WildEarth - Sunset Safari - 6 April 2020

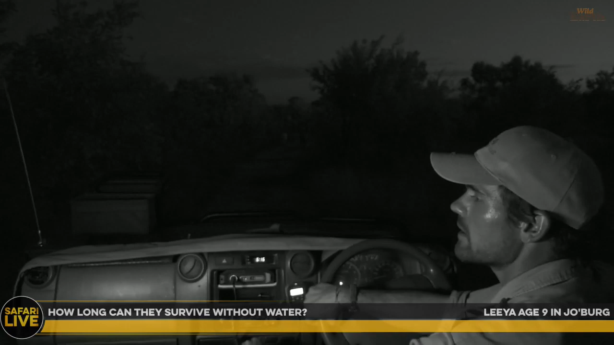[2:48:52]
So, probably 3-4 days. And they'll go without water. But if they can, they'll try and drink at least once a day. And if they can't drink in a day, they'll drink at least every second day. Just stop and have a look. See this male is just now listening off to the left now. As we are, as we park the vehicle here,
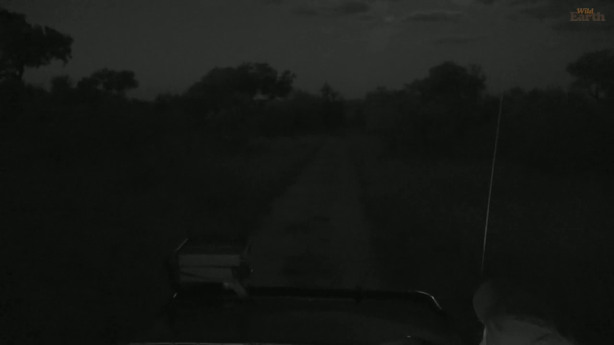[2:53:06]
And as we did it, the bunny disappeared. There was a scrub hare, everybody.
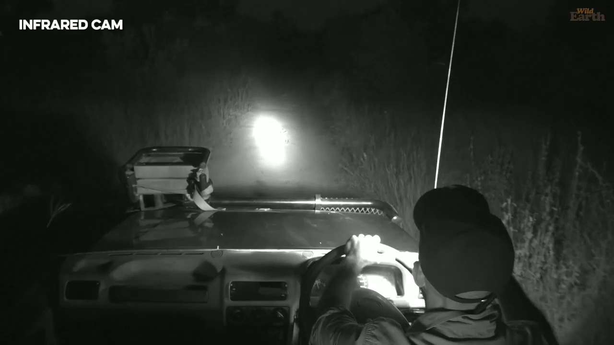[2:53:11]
And it has absconded to the left. Where are you? Oh, there it is. You see it there, David.
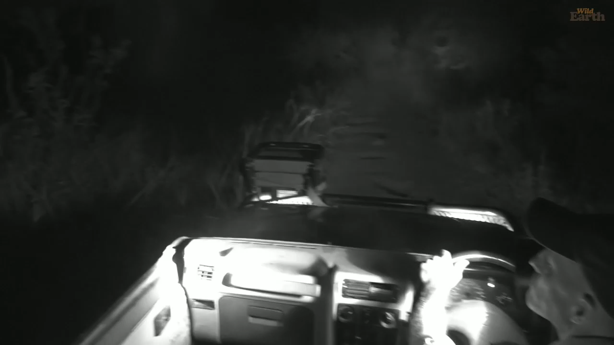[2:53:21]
David Grant coming. Yanni, there are many different spotlighting techniques. Have you got the rabbit there, David?
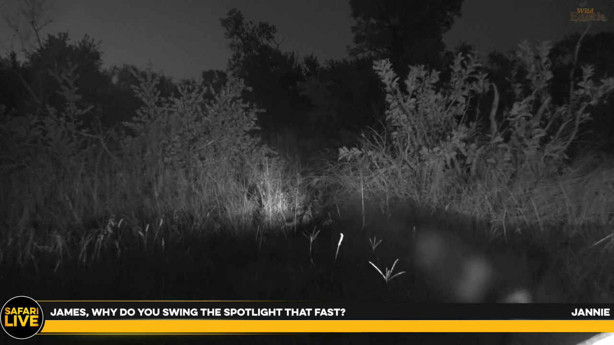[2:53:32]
We have an IR light failure. I should just bathe it in the wash. Is that all right? Yes.
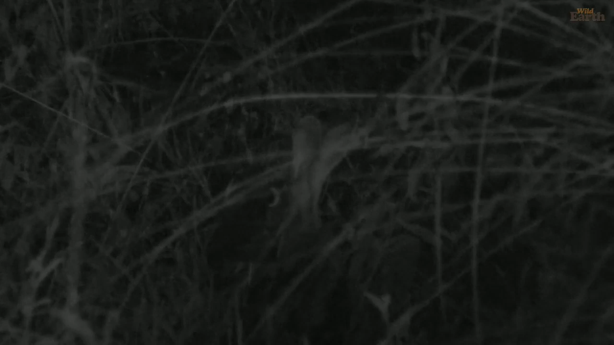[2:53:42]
There are a number of different spotlighting techniques one can employ when out here in the wilderness, and everybody has their own spotlighting technique. I'm not sure how effective my particular one is. I don't really shake it like this when I drive, but I did have a tracker that used to do that at and beyond Ngala, believe it or not. He was a magnificent tracker, and he used to do this. And I said to him once, I said, there's no ways you can possibly see anything doing that.
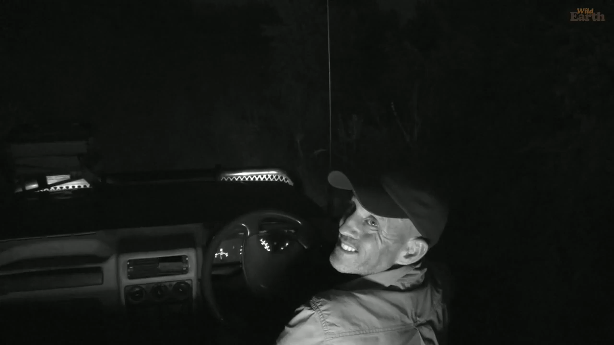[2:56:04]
Yes, I have a spider. I do love spiders.